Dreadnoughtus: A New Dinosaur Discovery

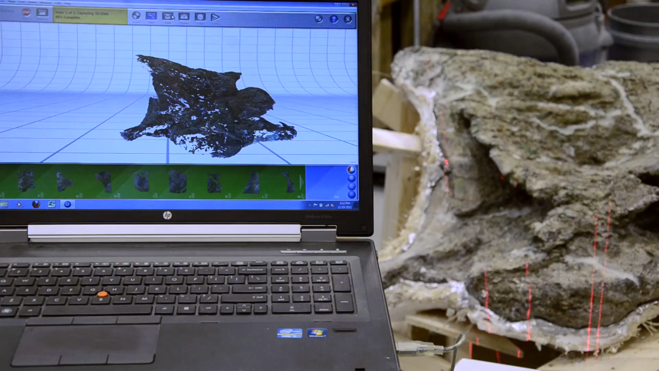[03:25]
And then, essentially, we can digitally curate the fossil. This has the advantage that it doesn't take space. These images can be ported around the world to other scientists, other museums.